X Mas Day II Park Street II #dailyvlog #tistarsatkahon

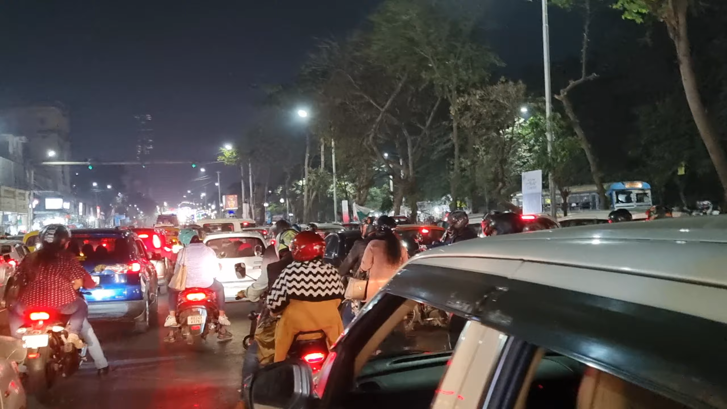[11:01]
এই যে পুরো গাড়ির মাথা গাড়ি দেখা যাচ্ছে, গাড়ি আর মানুষের মাথা দেখা যাচ্ছে। নিউ মার্কেটের মধ্যেই আছি, এখন পাশে দিকে ঢুকতেই পারিনি, এখানে এই অবস্থা।